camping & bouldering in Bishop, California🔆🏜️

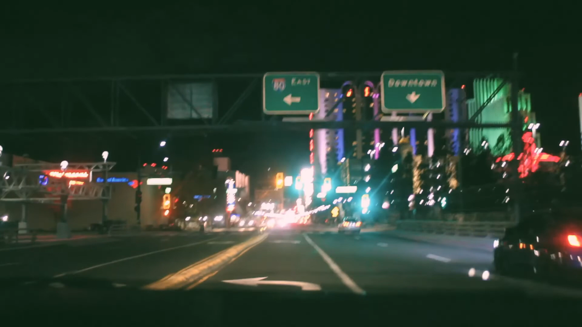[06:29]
At the traffic lights, turn left onto Maple Street, then merge onto I-80 East.